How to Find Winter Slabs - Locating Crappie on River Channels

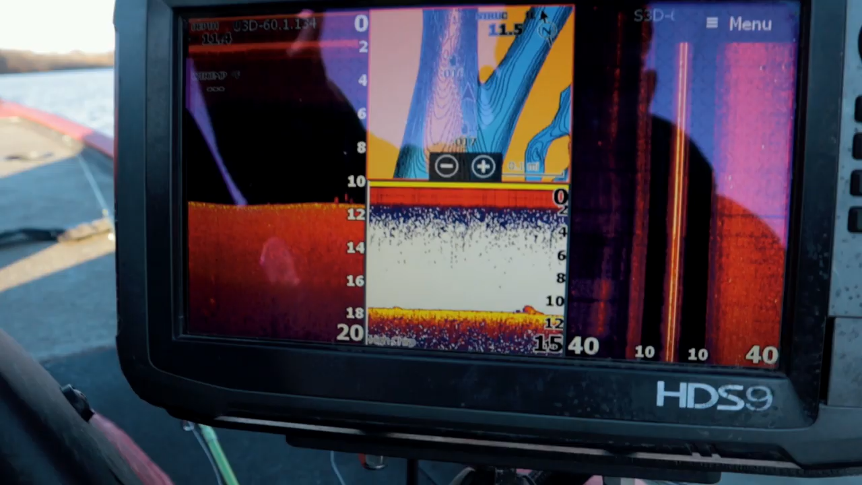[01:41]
All right, so we're driving around. What we're doing is driving right next to this creek channel right by the drop-off and we're scanning and just seeing if we can find any fish.
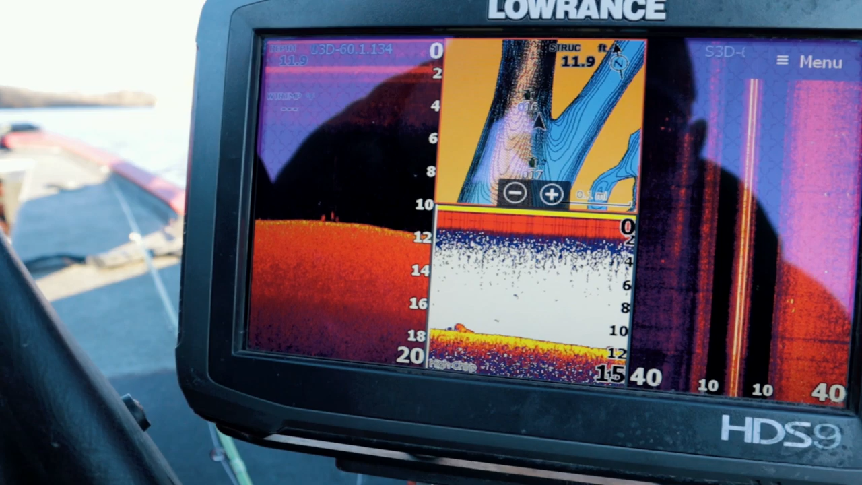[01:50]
So there we are right there.
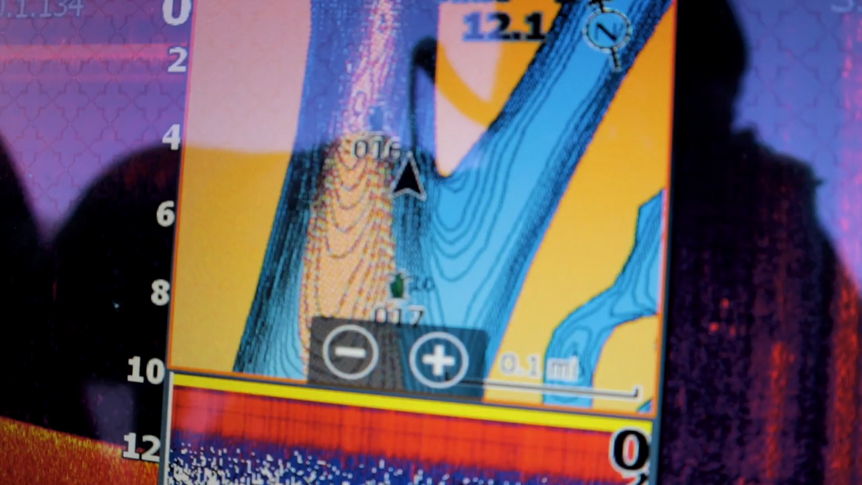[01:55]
And as you can tell, you can see the contour lines. They're black, really tight together.
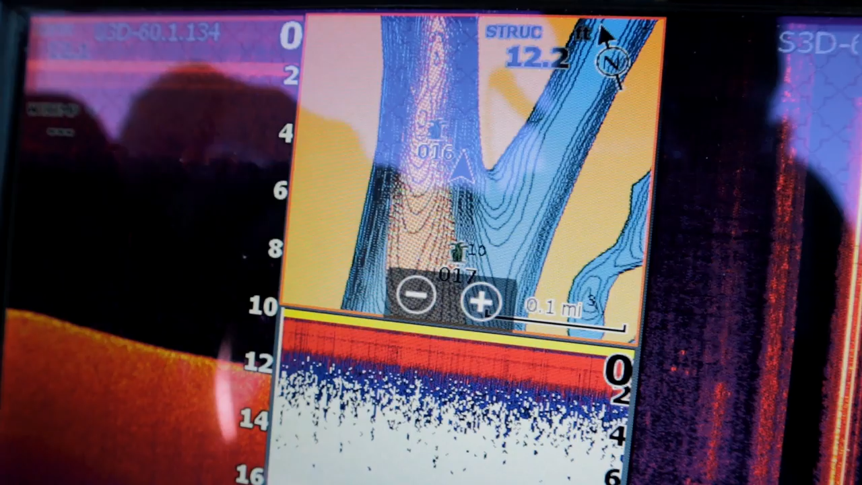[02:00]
So that's where the drop-off is. That's where the creek channel is. And we already went by and marked a brush pile.
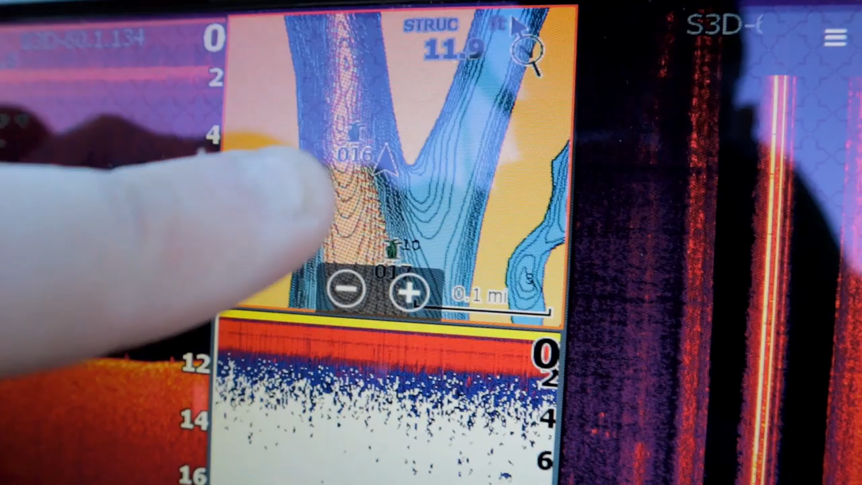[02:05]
So I'm going to show you what that looks like.
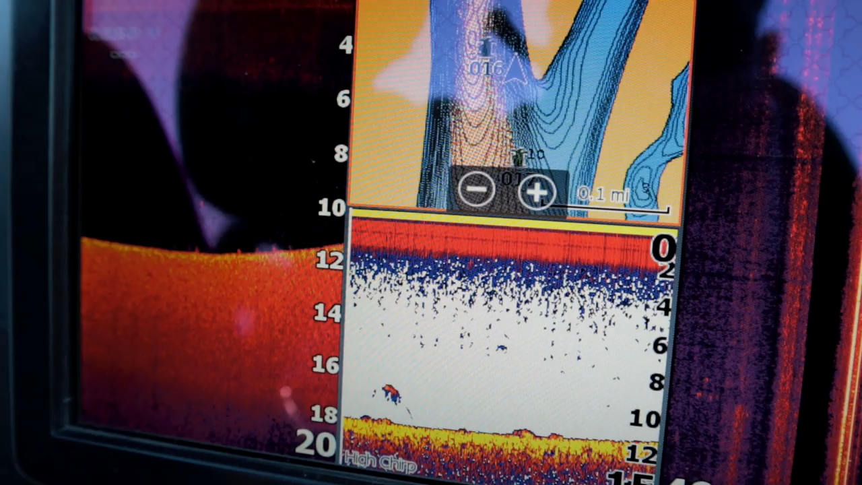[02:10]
All we did was drive down this creek channel until we found a brush pile in the location we thought would be good to fish.
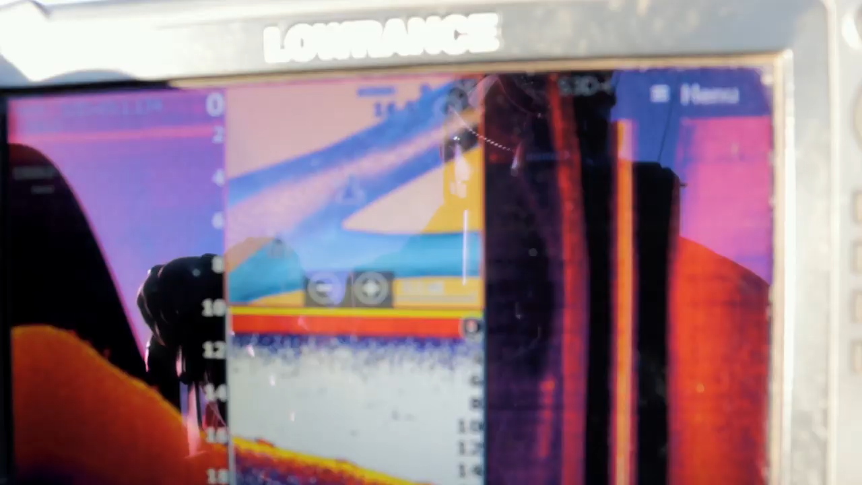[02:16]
So there, now we're dropping off into the creek channel. You can kind of see it going down.
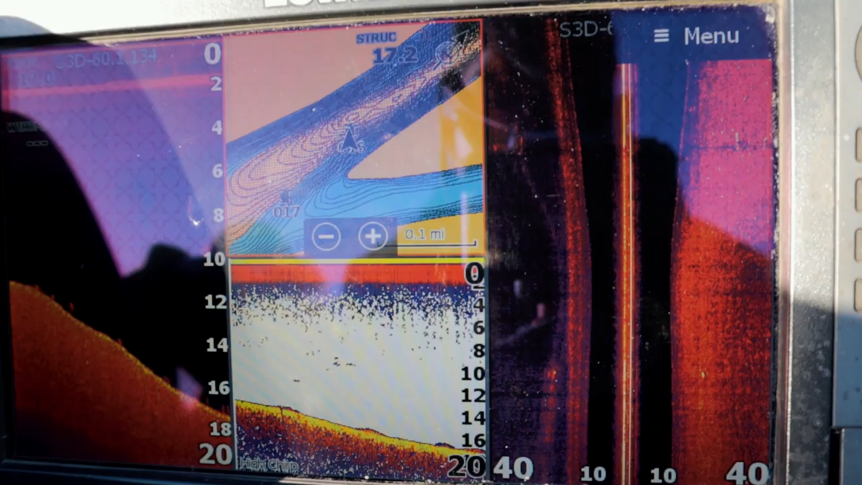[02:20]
And what we're doing, we're always looking for crappie right off these drop-offs right here.
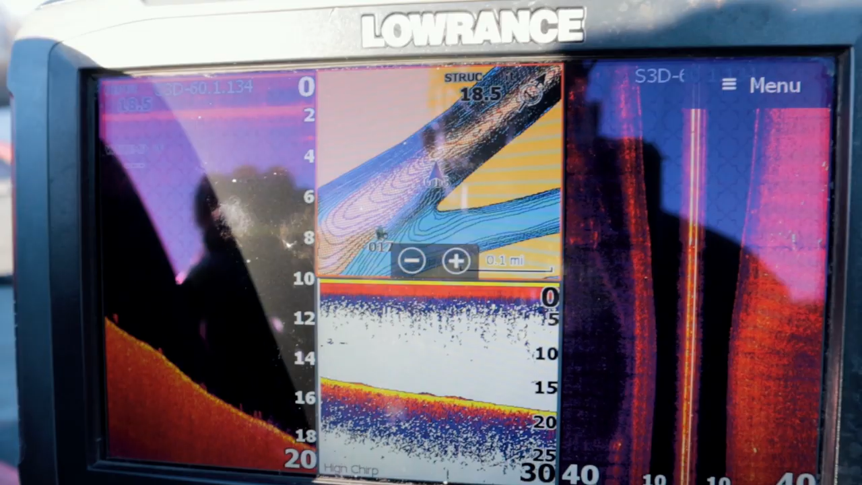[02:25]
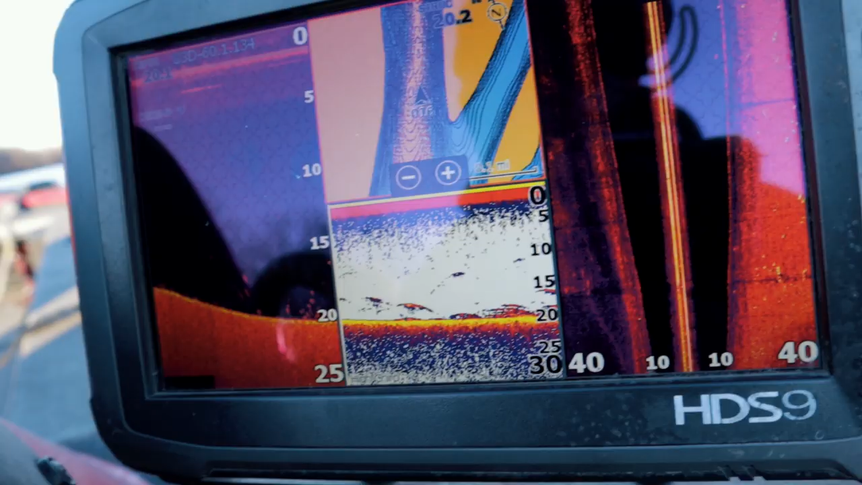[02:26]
Yep, so there's a little crappie right there.
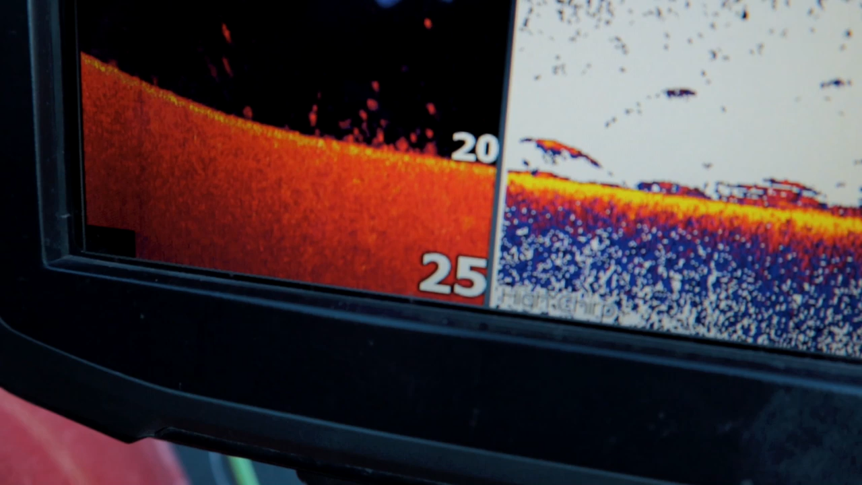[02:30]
You can kind of see them right there just kind of hanging out. That's what crappie look like.
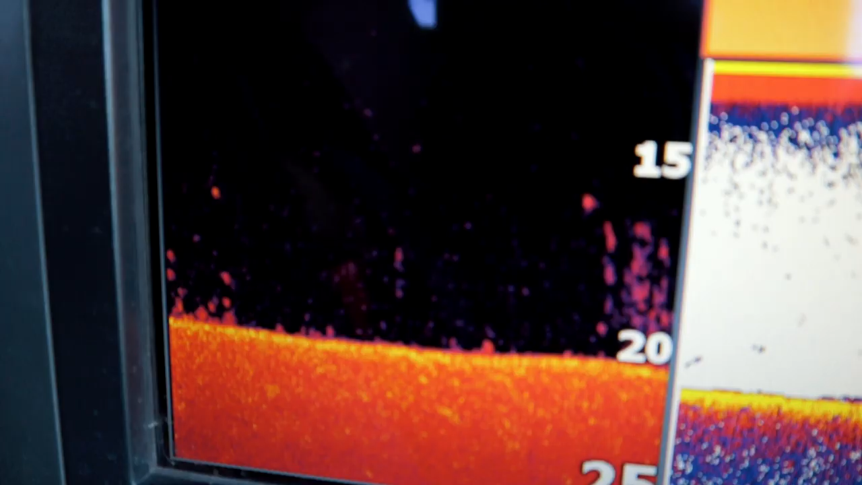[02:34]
And there's the brush pile right there. That's what they look like.
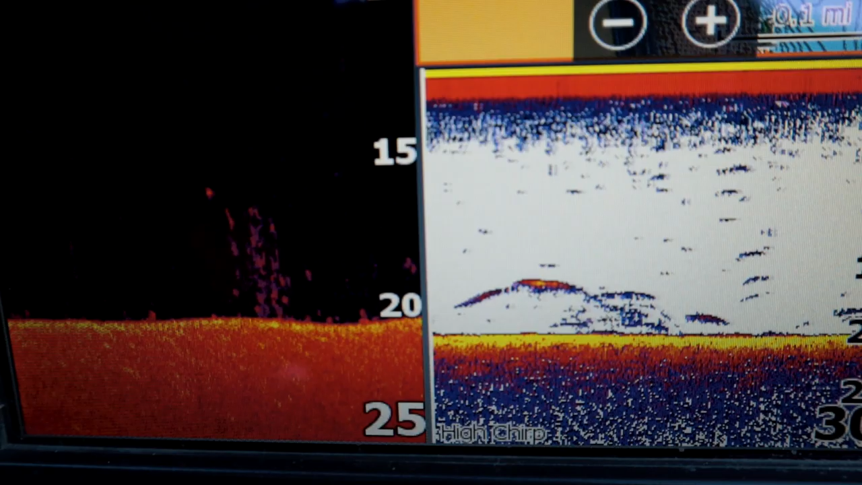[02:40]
And you can see on 2D sonar, we've got the arches. So that just kind of confirms that that's fish. There's another big fish just sitting up there right there. We're going to go see if we...
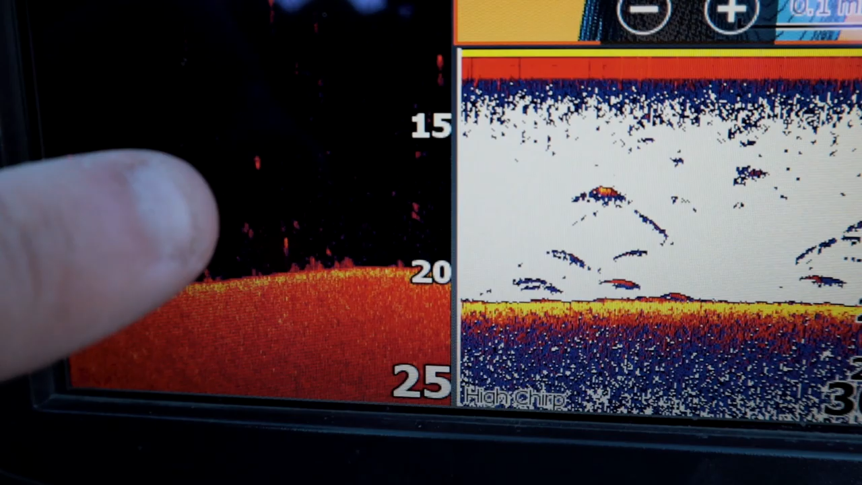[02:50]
That's what we're targeting today is that. You can see there's an arch. That's what we're targeting. And that's what we're catching today.
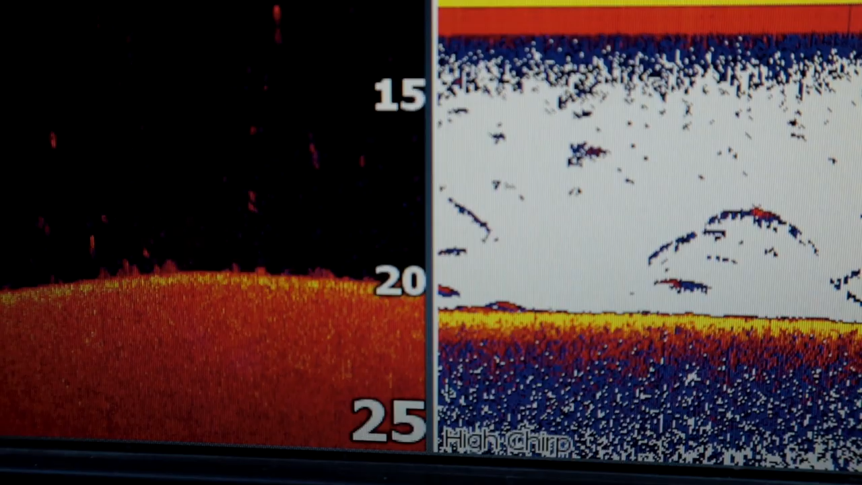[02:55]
So we're going to go turn around here and go catch them real quick.